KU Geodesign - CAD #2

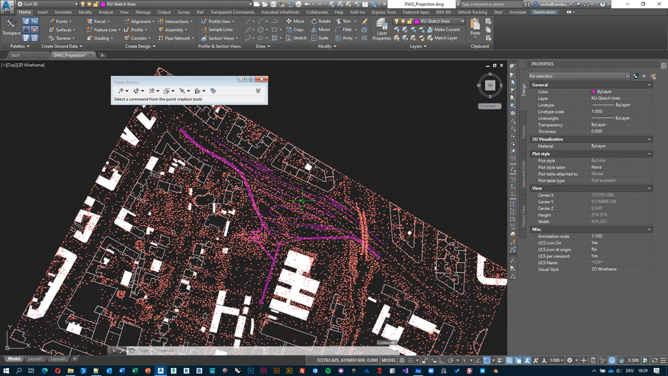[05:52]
are it might pop up faster or slower so we can close out of this little menu over here and now when we zoom in you can see that all these points
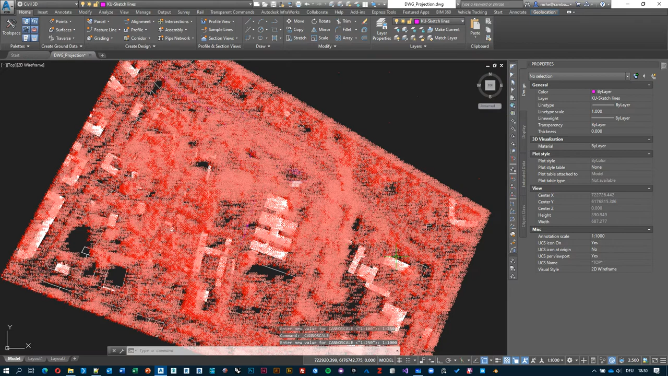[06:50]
it may look something like that so if you want to make sense of this mess just go down to here change your annotation scale and I find 1 to 100
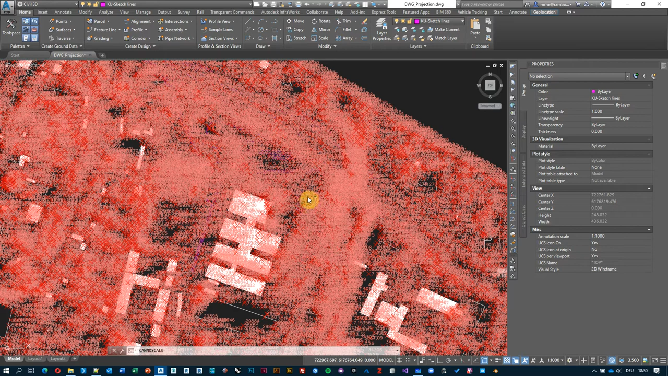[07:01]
it worked quite nicely and then again like each change takes anything between 5 to 10 seconds mind you it still needs to change each time it
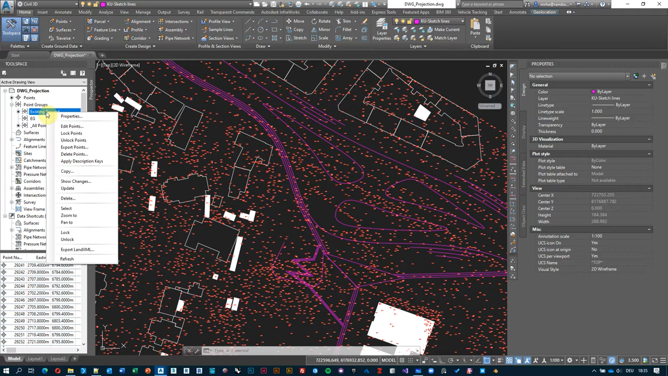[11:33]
these labels for all individual points so what it could do is we can either delete all these points from the existing ground or what we could just do is we could go into properties and essentially change the display to none and none
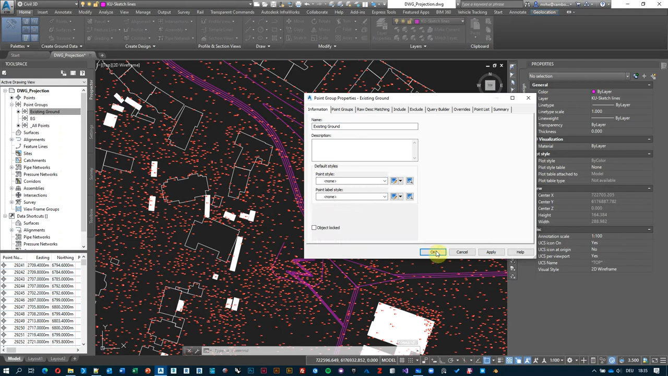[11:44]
and then hit okay and now it disappeared so the points are still there they are just invisible and it's a good moment to to save
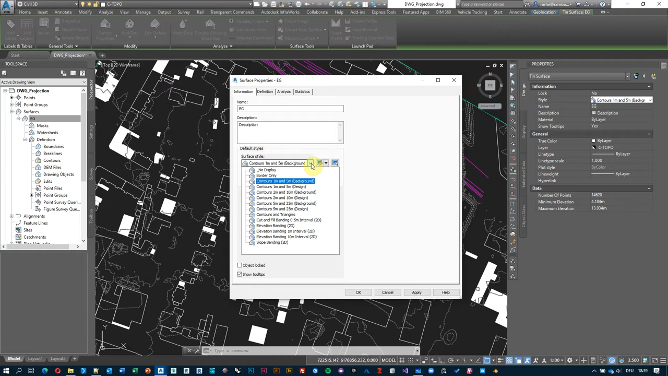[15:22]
have exactly the same drop down and what we could try and do is like this contours and triangles style hit ok
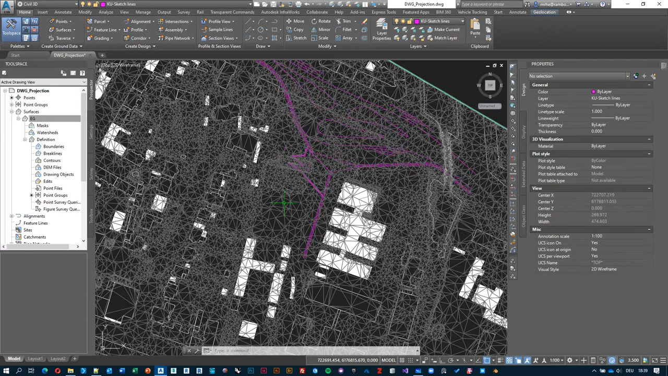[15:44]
also on top of these triangles it's in the name you can also see these contour lines over here what if we only wanted to see the triangles without any any contour lines let's just go yet another way to to access the same menu if i select surface i can see that in the properties panel i'm also presented with a context sensitive ribbon
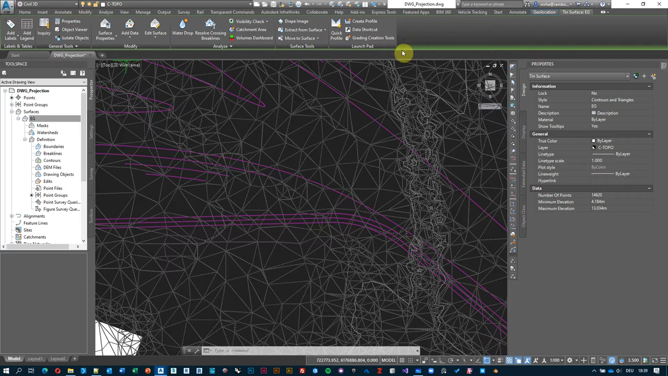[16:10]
menu on top so i can just hit surface properties over here and i can see maybe is there a a
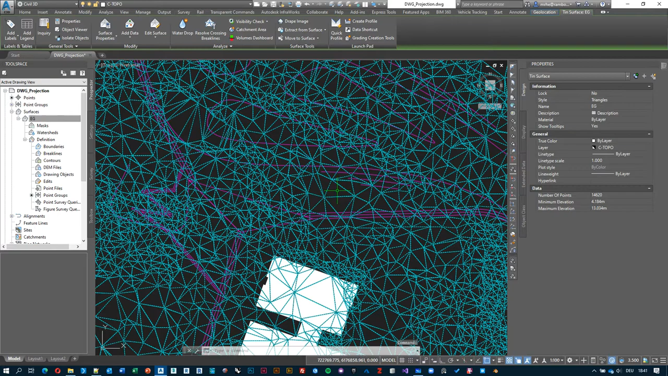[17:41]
make sure that again we we have made everything correctly and then there's no errors in the data set just right click on it and then we want to view this um this surface from from an angle so remember we can just go to an isometric view and here this is an
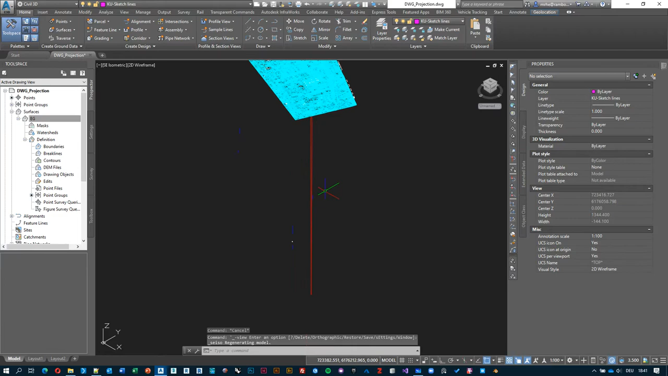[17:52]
arrow that was resulting from from our buildings so we don't care about that but there's no other errors and i can orbit around it and i can see that there is uh
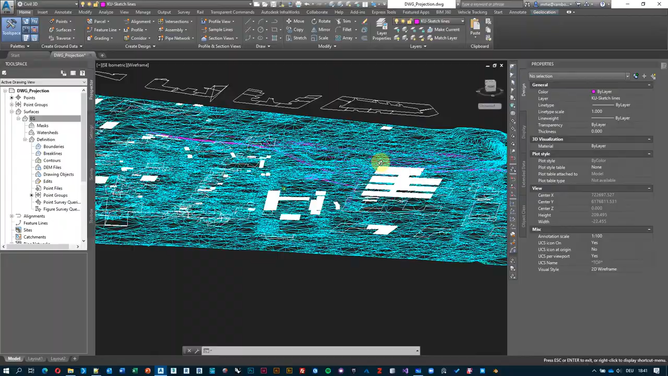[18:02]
it's actually a 3d terrain model that we're working with what helps with this kind of data is to switch from a 2d wireframe wireframes
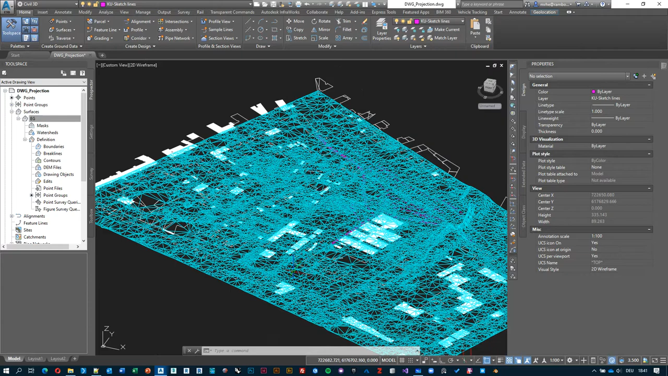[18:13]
just say it's just telling you that we only see the wires the edges connecting different points
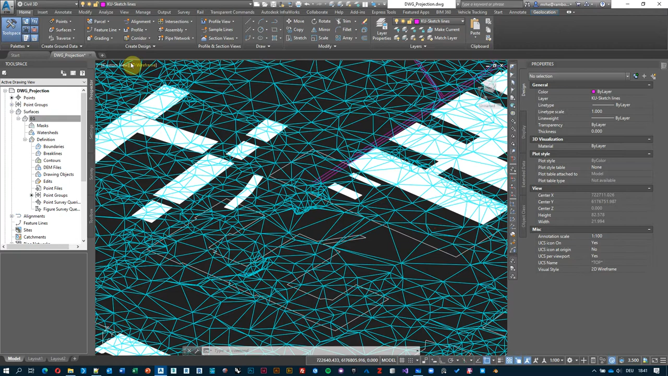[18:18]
if i click on the name and then choose a shaded display
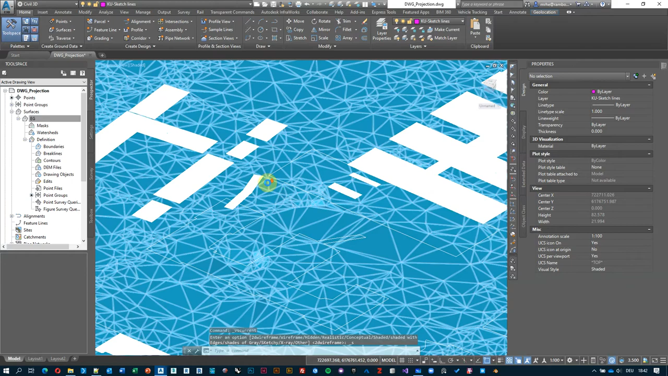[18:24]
style then you would be able to see the the actual
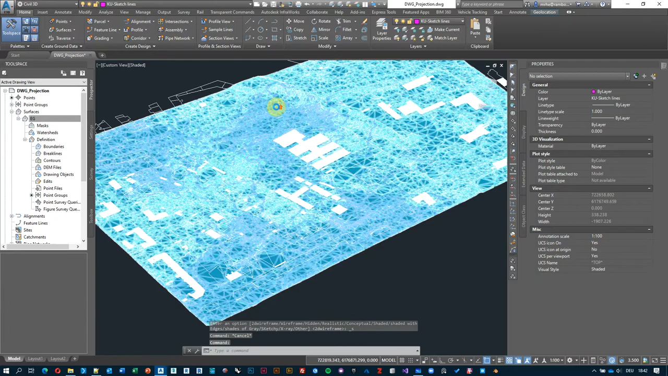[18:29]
faces of the triangles as well and and then now you can verify that we're actually working with a three-dimensional data set that
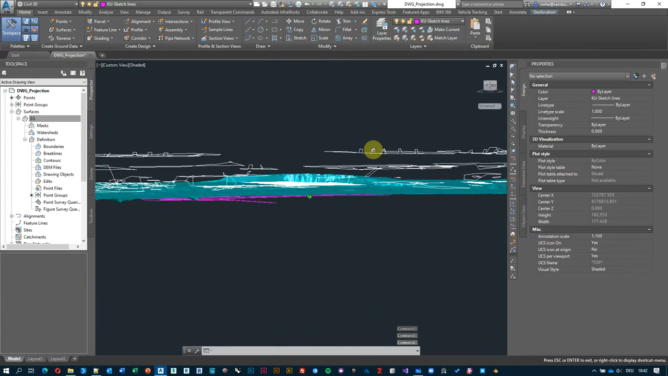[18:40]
appears to be in a correct position as well but one one thing that we can immediately see is that it's it's quite coarse you know like all the trouble that we went into and then we have this this very
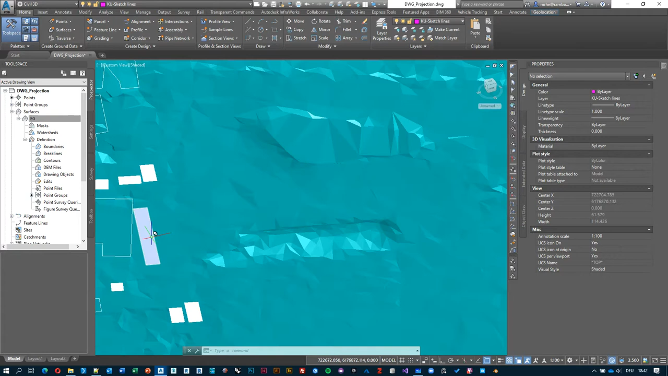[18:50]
detailed representation of the terrain and then we actually lost 90 of the points in the process because we had not imported them and then here
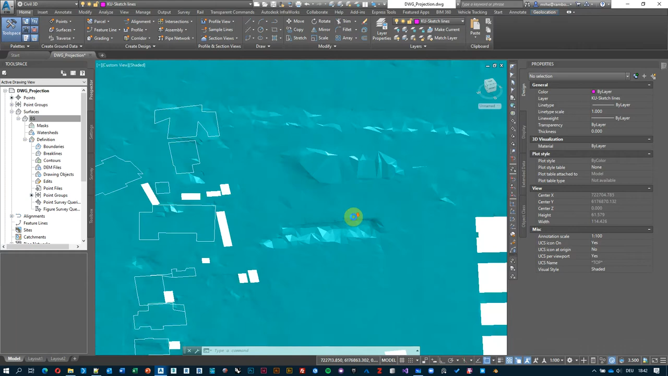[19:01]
we we have very coarse representation of it so what i'm going to do is i'm going to to actually rename this to eg decimated just to keep it for for a later comparison and i'm going to right click and then create another surface and
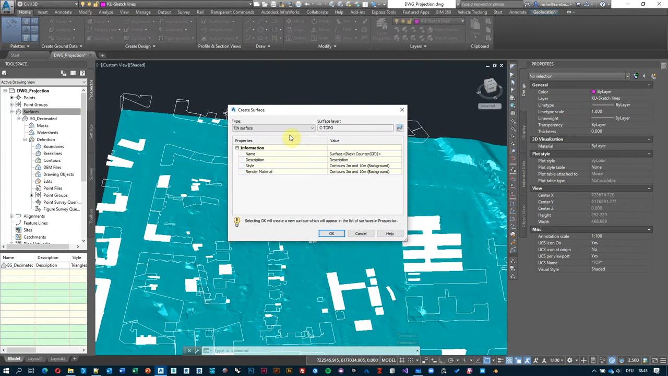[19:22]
i'm going to call this one eg let's say full and i'm good i want to change its display style to the one that i just created so my triangle okay okay and maybe select the one that's decimated and for now i want to turn off so i i just select border only
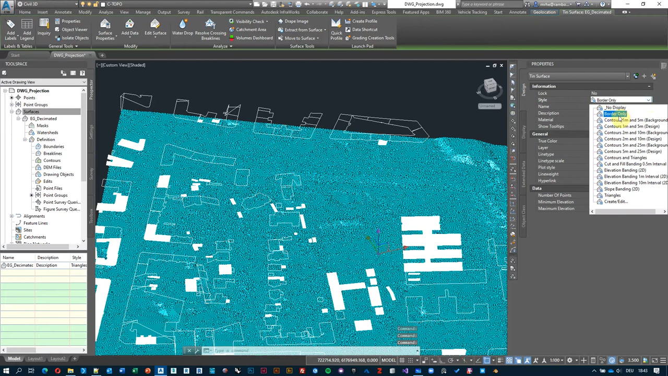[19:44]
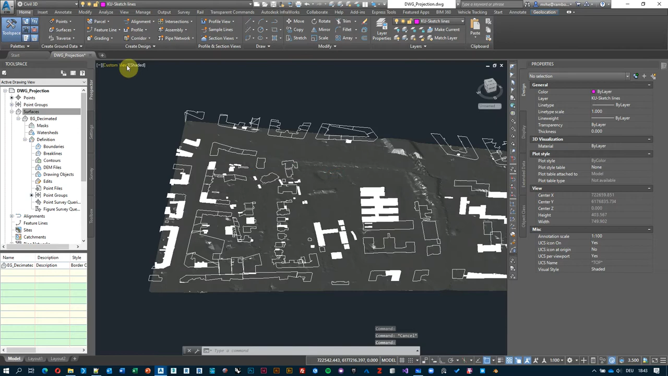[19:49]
uh-huh so what we're looking at is probably a display glitch so let me just region
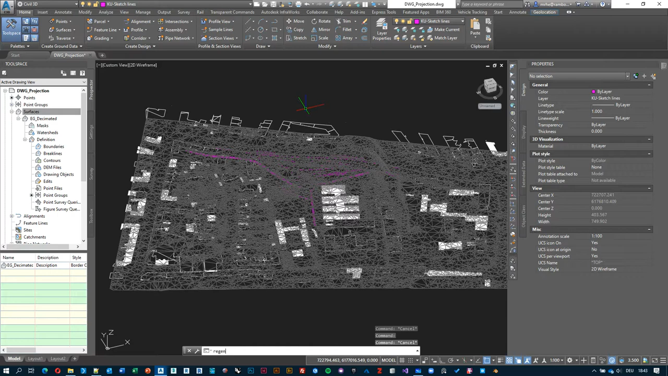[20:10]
all or change the view to top view to top view exactly and now now it disappears